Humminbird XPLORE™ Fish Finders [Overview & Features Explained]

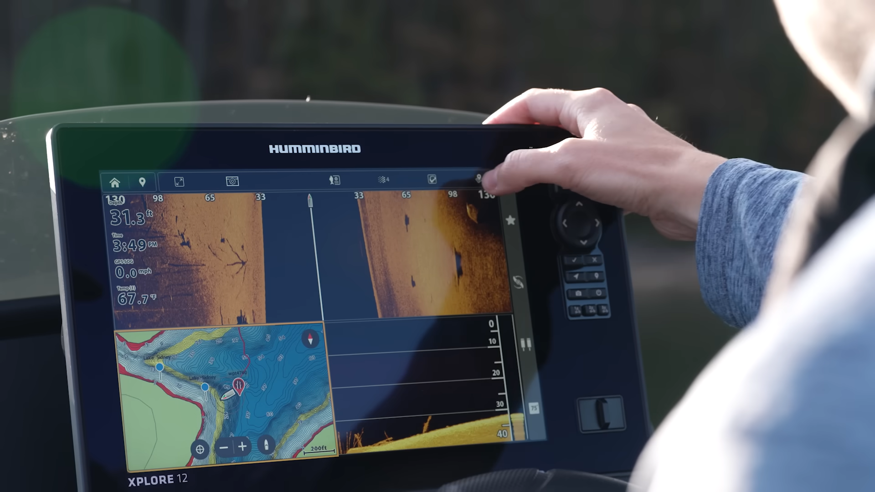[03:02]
On screen: depth 31.3 ft, water 67.7°F
that's meant to provide anglers of all skill levels the ability to
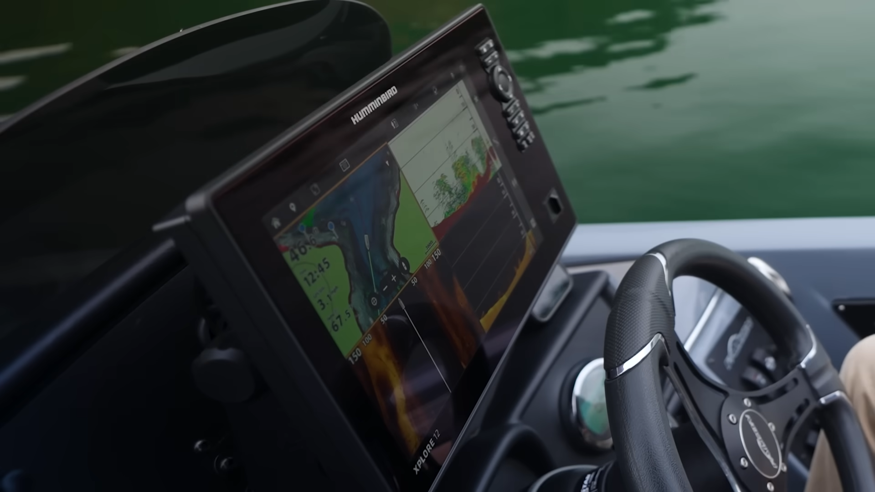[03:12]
First thing is going to be the home screen. You'll realize that this home screen has been completely reimagined
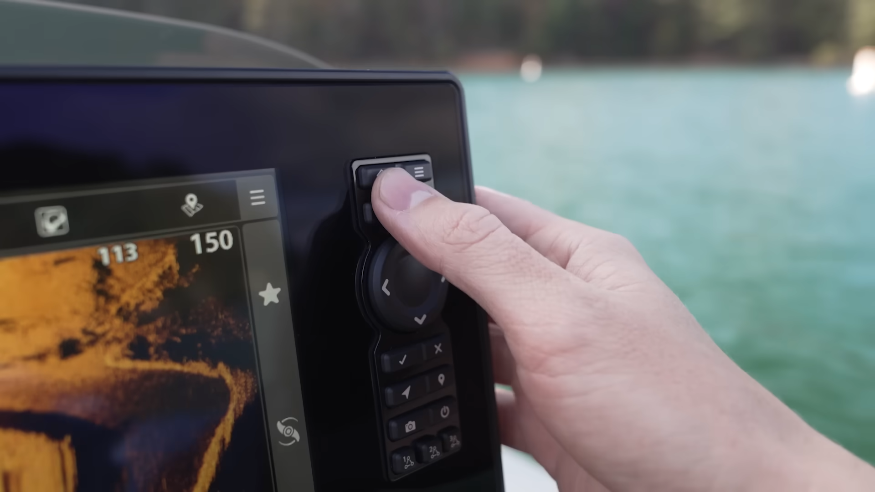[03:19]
with clear and quick access to functions that anglers can most commonly use. Right here you're going to see your sonar views so
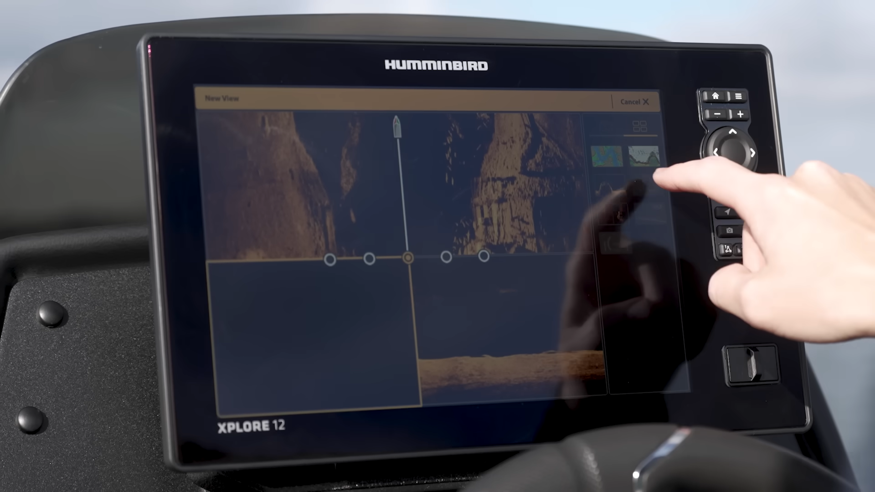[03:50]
imaging or down imaging or 2d sonar whatever you want to view create
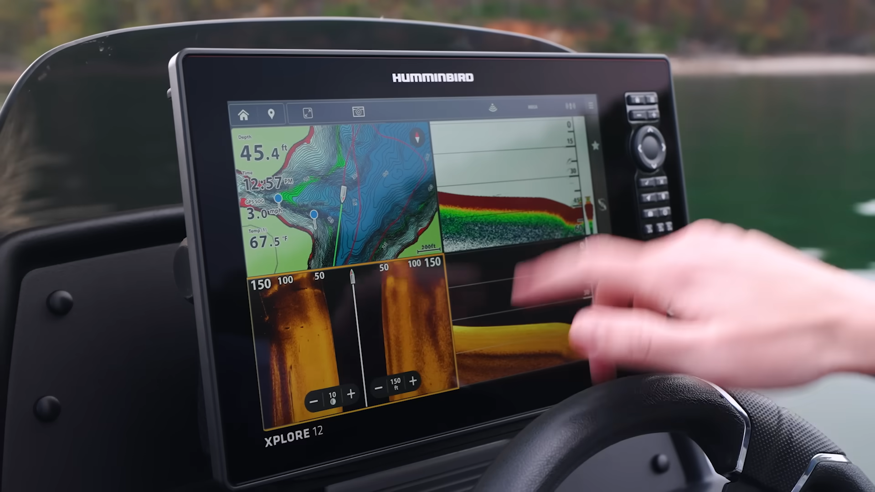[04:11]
On screen: depth 45.4 ft, water 67.5°F
wanting to use touchscreen you can access all of your settings right from here on the right side of the screen.
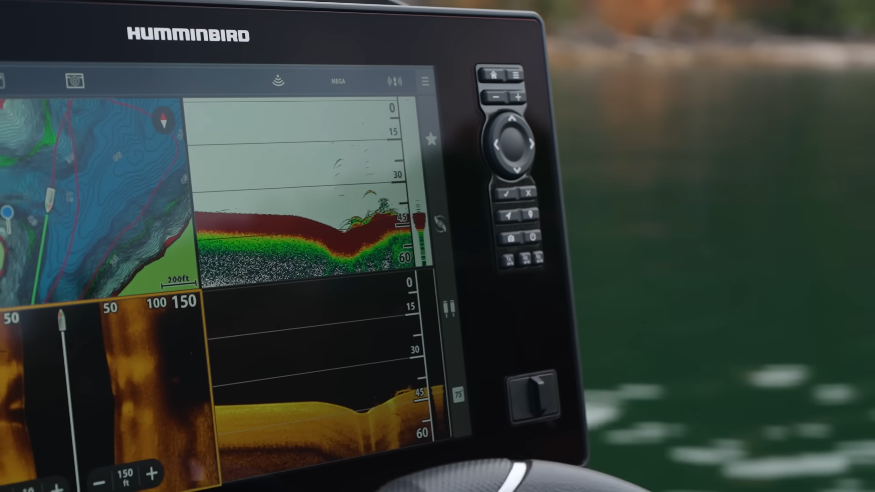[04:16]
So one thing you'll notice so we have our favorites that we've seen on our home screen, we have our trolling motor integration,
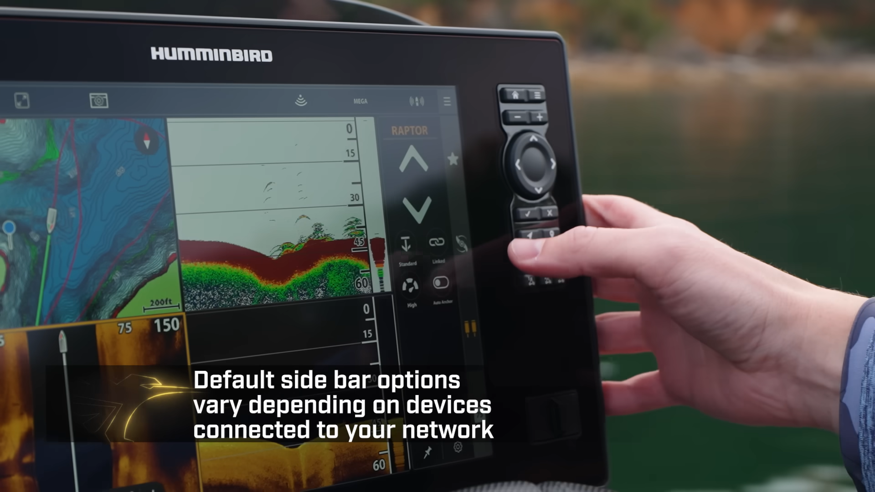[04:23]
we have Raptor shallow water anchors installed here so we can see that as well.
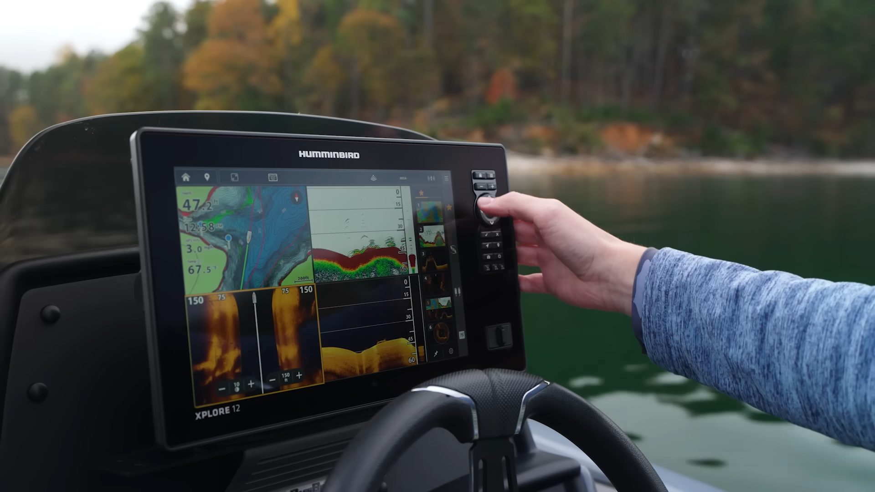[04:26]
In addition to that you'll notice this little menu key up top that's going to give us sensitivity, contrast,
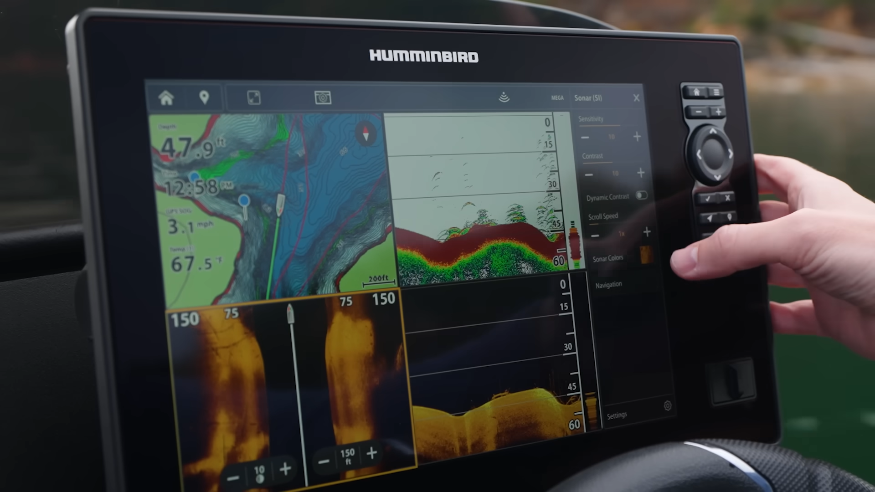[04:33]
On screen: depth 47.9 ft, water 67.5°F, speed 3.1 mph
so these are settings for our active pane which is our side imaging here.
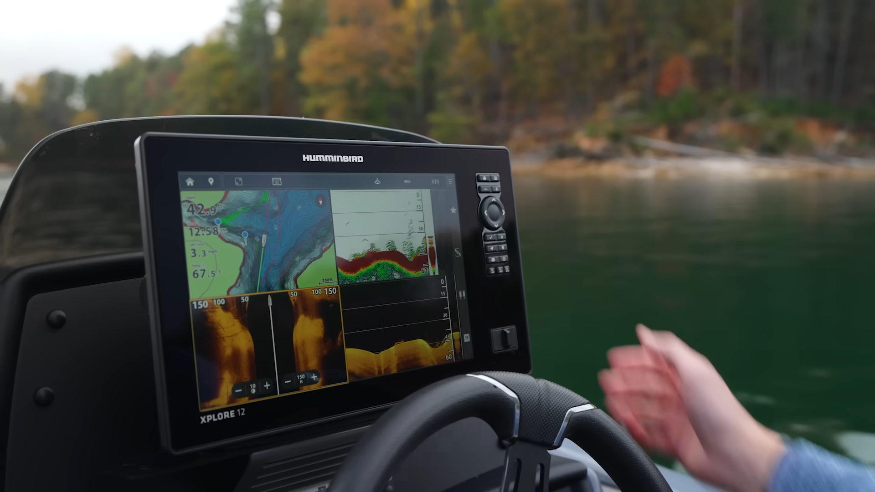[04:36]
One nice thing too you can also access that sidebar menu
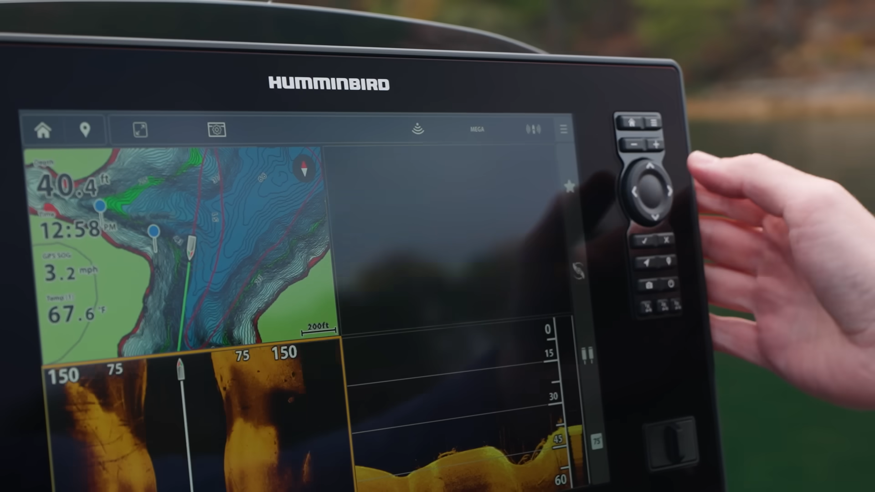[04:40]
On screen: depth 40.4 ft, water 67.6°F, speed 3.2 mph
by simply pressing our menu key here I can quickly adjust sensitivity or contrast, sonar colors, all of those things I can access right there.
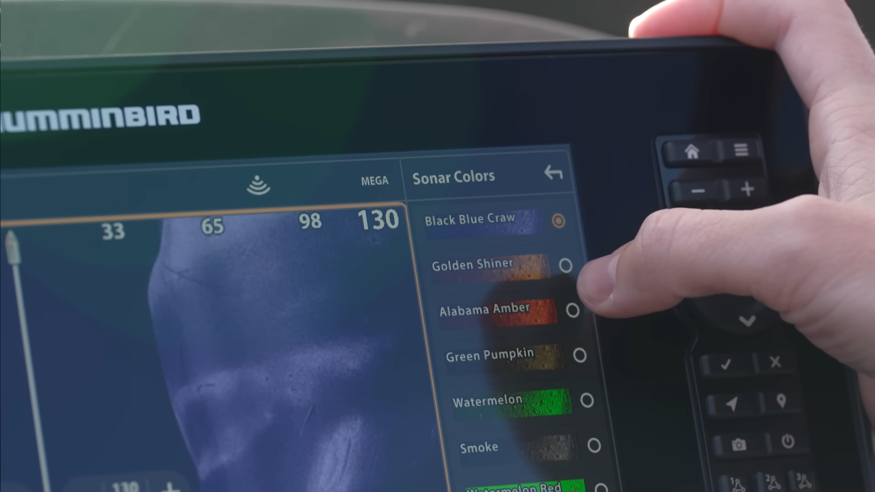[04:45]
So one thing you'll notice too around this sidebar very simple there's not a lot of options so we've simplified this to the key things that you're going to use on your selected view.
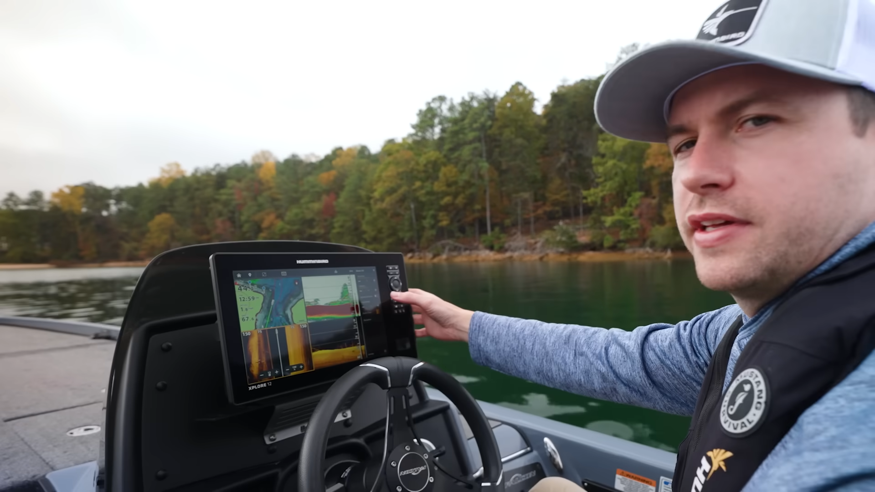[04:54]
By hitting your settings down here you'll even have additional options based on your selected view.
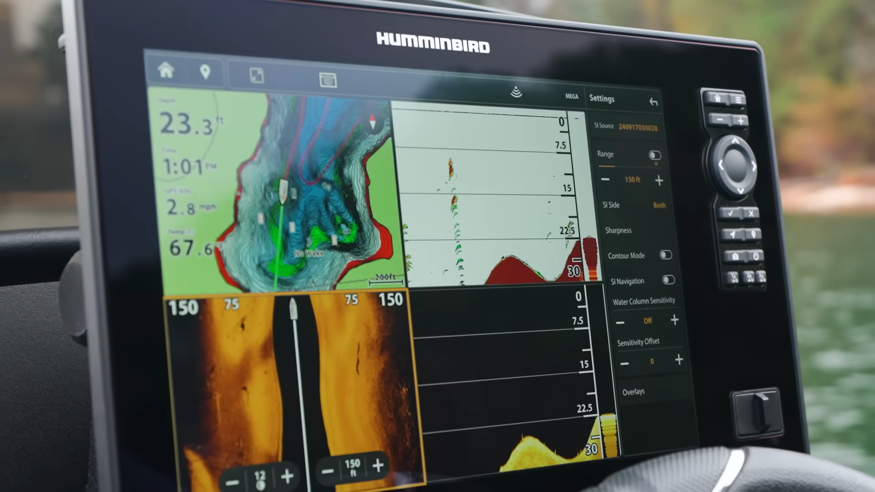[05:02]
On screen: depth 23.3 ft, speed 2.8 mph
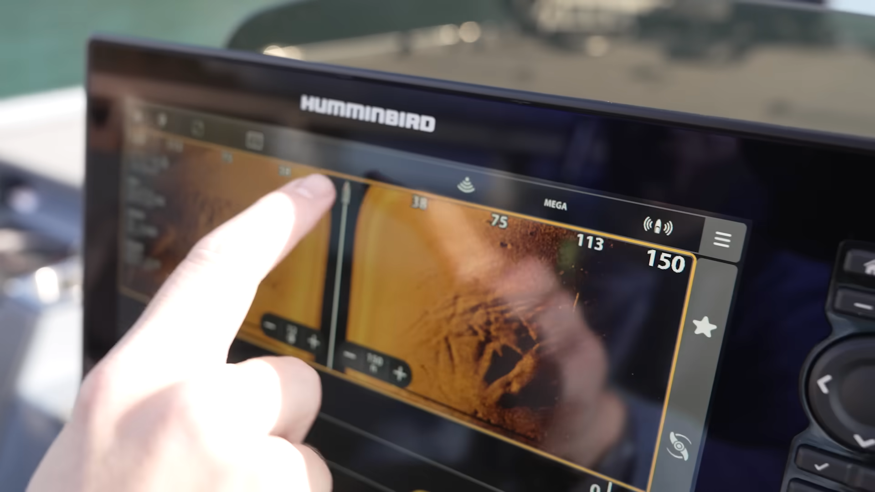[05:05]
So similar to your sidebar you're also going to have this top bar that's going to give you access to a variety of different settings and functions
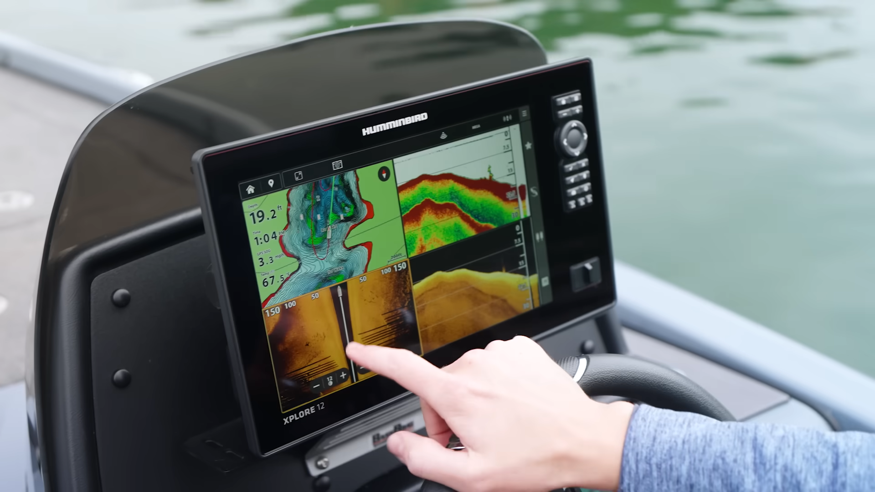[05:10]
we see we have side imaging selected we have the yellow bar around it so all these settings at the top are going to affect my side imaging so for example if I want to pull up the full screen I can quickly do that
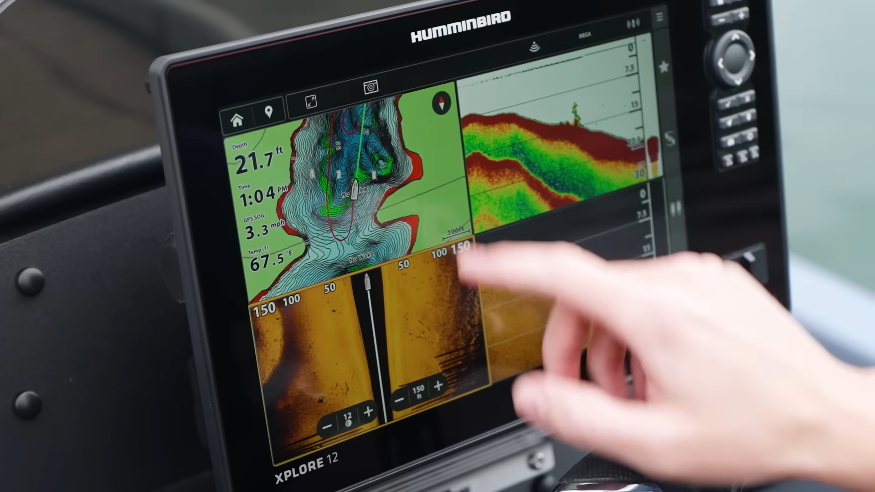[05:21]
On screen: depth 21.7 ft, water 67.5°F, speed 3.3 mph
if I want to enter my view options for side imaging I can do that I can disable or enable pinging right here
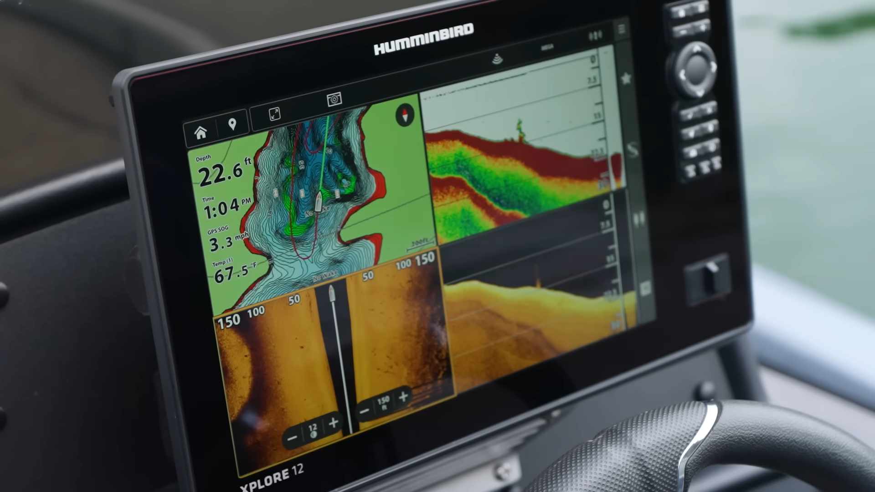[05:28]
On screen: depth 22.6 ft, water 67.5°F
I can change frequencies but then know that when you're on different panes you're going to get